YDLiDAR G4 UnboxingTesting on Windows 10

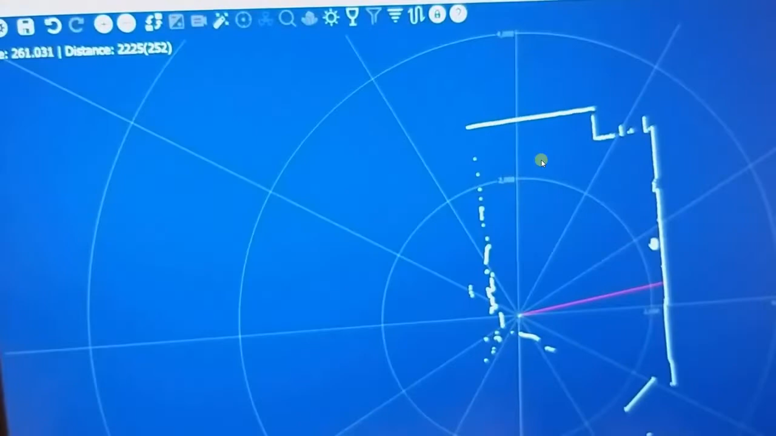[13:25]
So this is within, I think, reasonable bounds, considering that I'm moving my hands and all that.
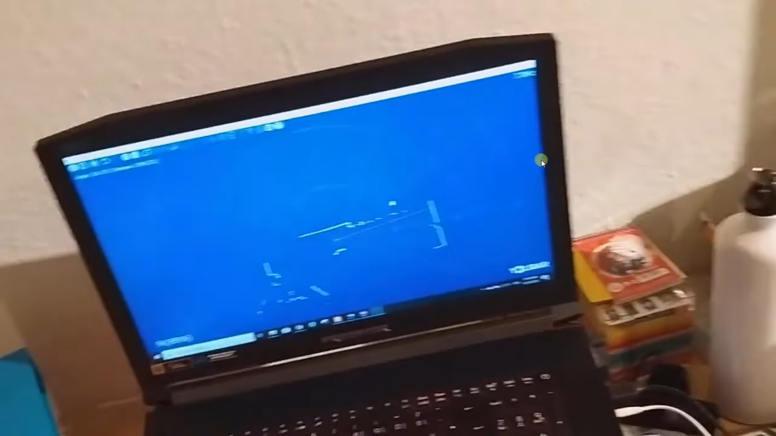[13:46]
So I can move the lidar around and you can see
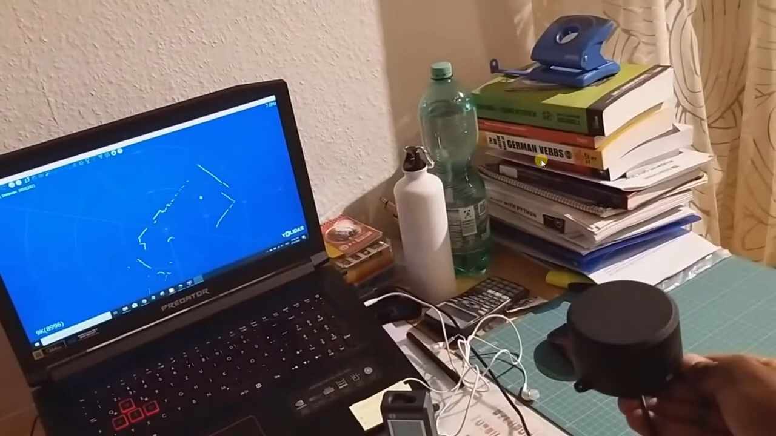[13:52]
the map on the screen is moving too. And
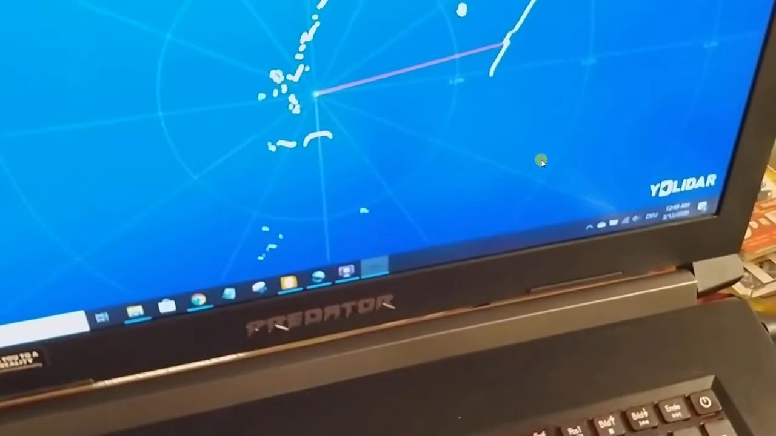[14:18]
the zero matches or aligns with the room.
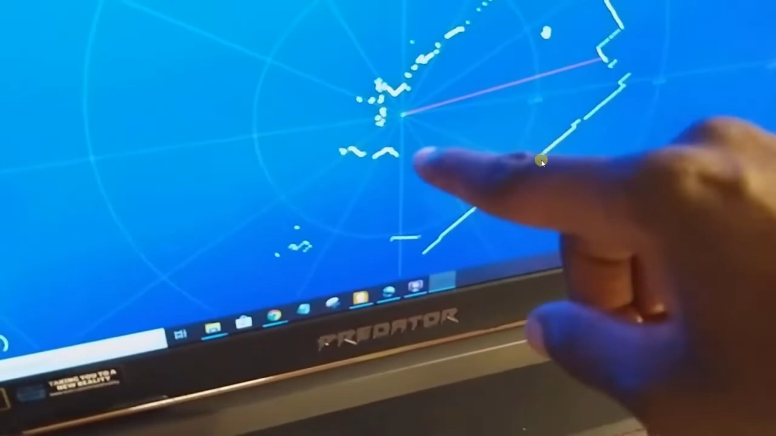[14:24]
So that's me right there. And that's me in the map.
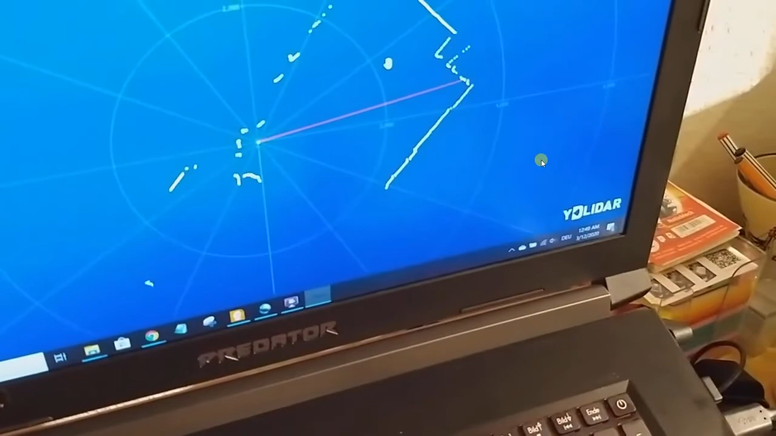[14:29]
And let me align the light as zero axis with the lengthy side of the room.
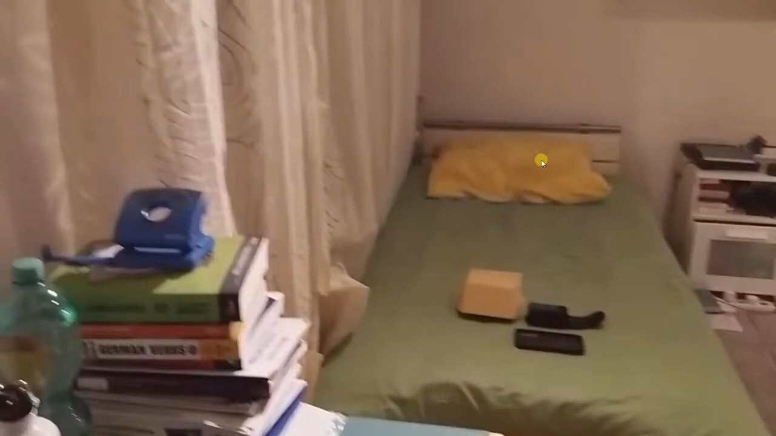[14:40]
I'm aligning it with the longer side, along the length of my bed and my room, the longer side.
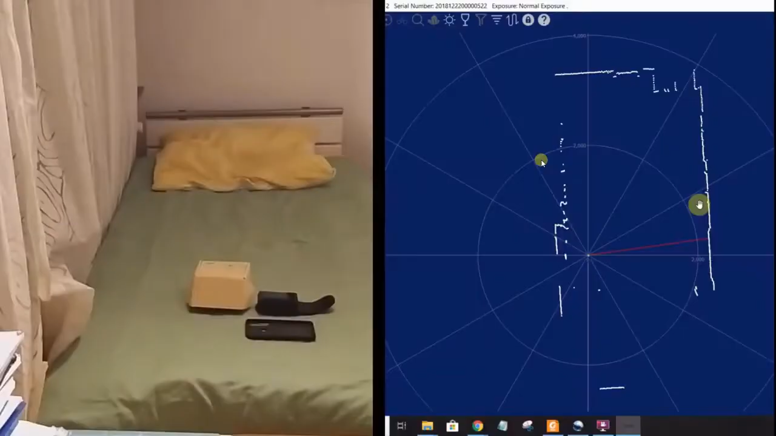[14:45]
And so you can see on the screens that the map is also aligned
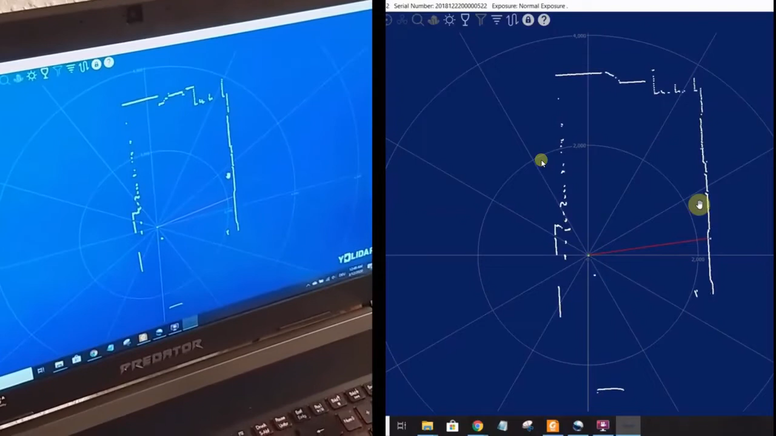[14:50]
in that direction because the zero degrees of the lidar is along the cable of the lidar. You can verify this from the data sheet and all that.
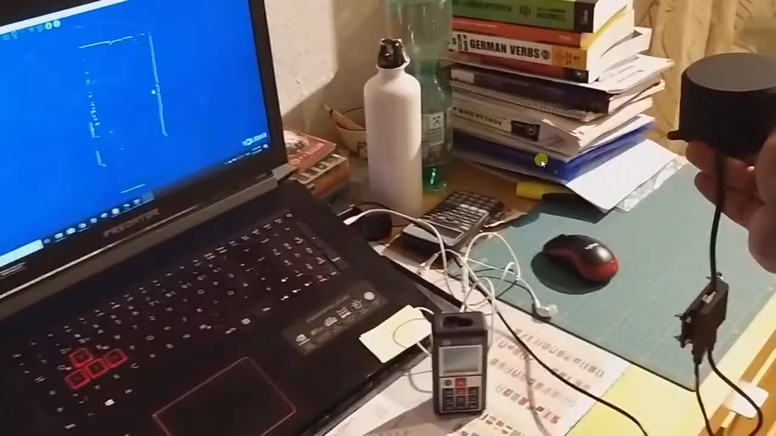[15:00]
So if I move it around again, you can see it's moving in the opposite direction, which is making sense.
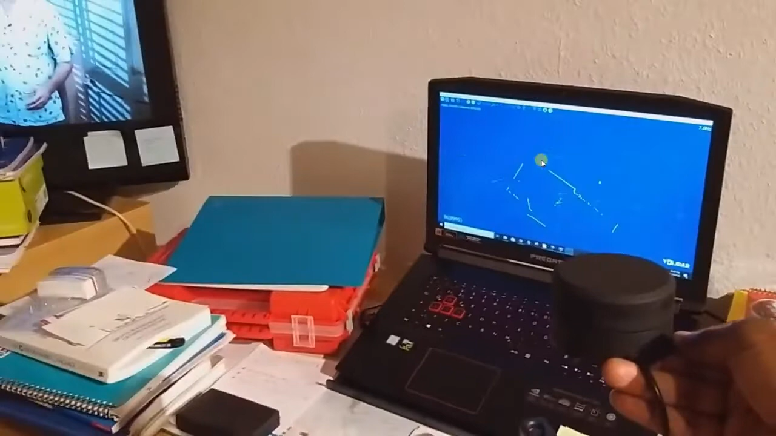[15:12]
You move the lidar clockwise, the map should move counterclockwise, at least in the display, in this windows display.
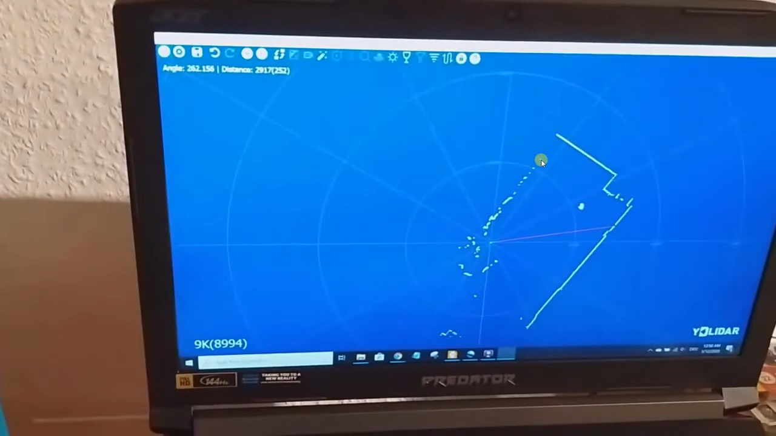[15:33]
And the minimum is something I had to test here.
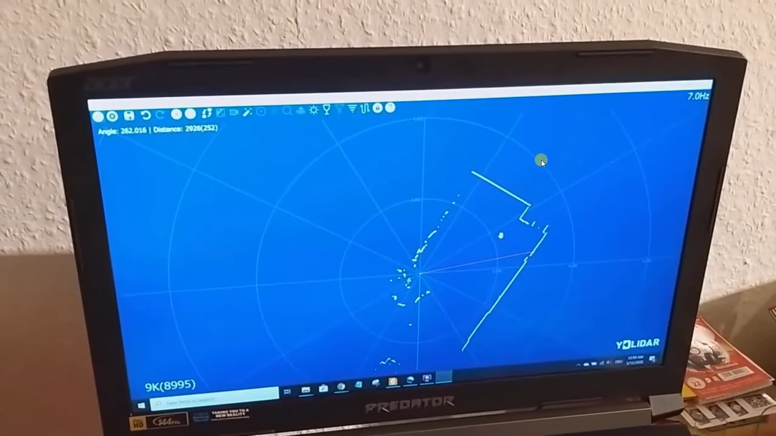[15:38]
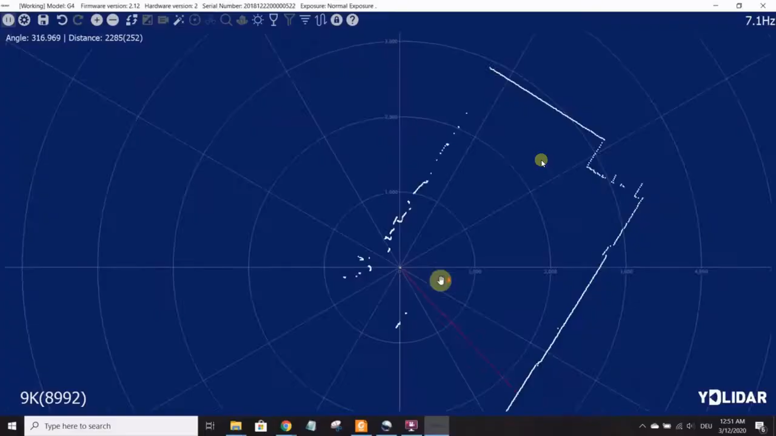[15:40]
My lidar stops registering
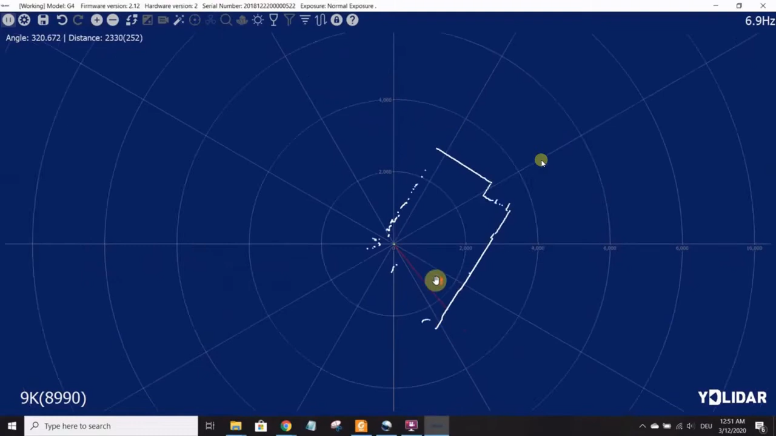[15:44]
obstacles when the obstacle is about 26 centimeters from the lidar.
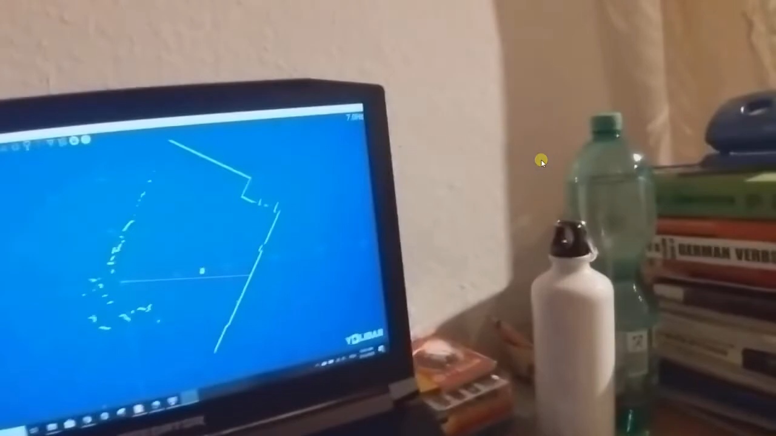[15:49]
So the red line points at the book right now.
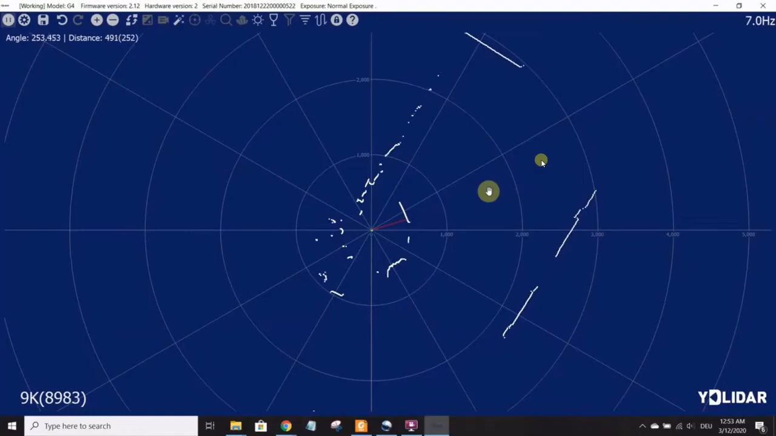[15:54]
I'm moving the book towards and further away from the lidar.